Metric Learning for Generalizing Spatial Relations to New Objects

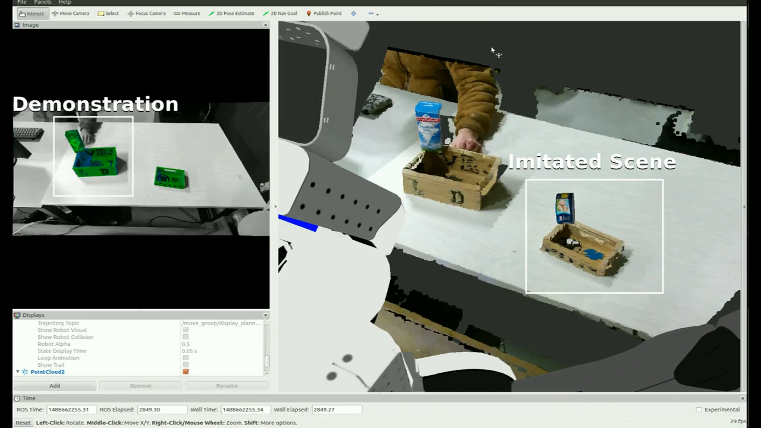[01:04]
In this example, we use a big box shape and a rectangular shape to form different spatial relations. Our approach generalizes them continuously on the right side to the small box shape and the cylindrical cam.
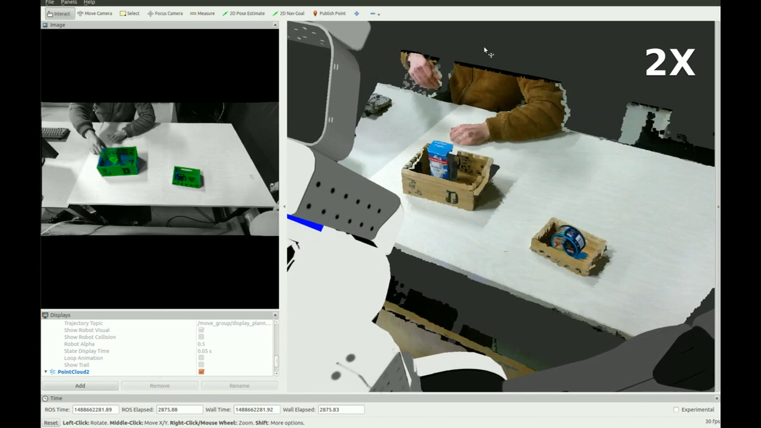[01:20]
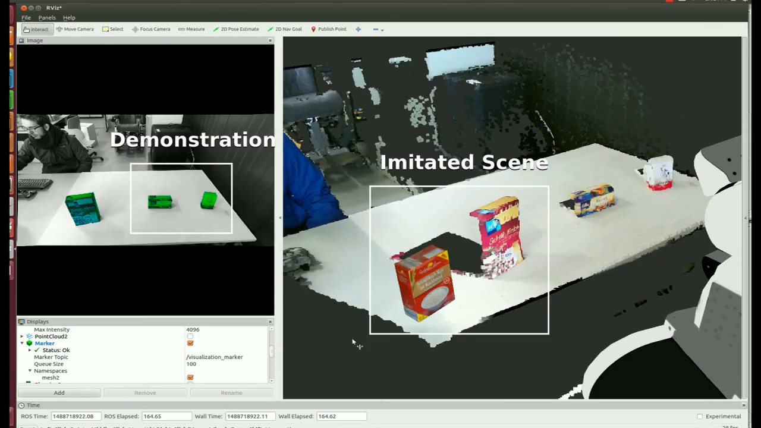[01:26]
We repeat the experiment with different objects and relations, but show the demonstration on the right side and the imitated scene on the left.